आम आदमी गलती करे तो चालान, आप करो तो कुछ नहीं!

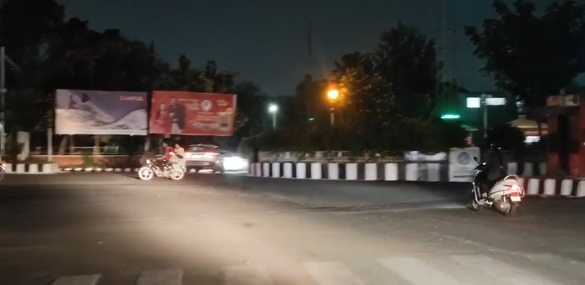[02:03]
से भी आ रही है यह तोटली मिस गाइट कर रही है कोई बड़ा एक्सिजेंट अगर कोई आदमी आएगा जल्द बाजी उसको लगा मेरा एरो अजनाब यह मुझे राइट का इशारा दे रही हो निकल जाएगा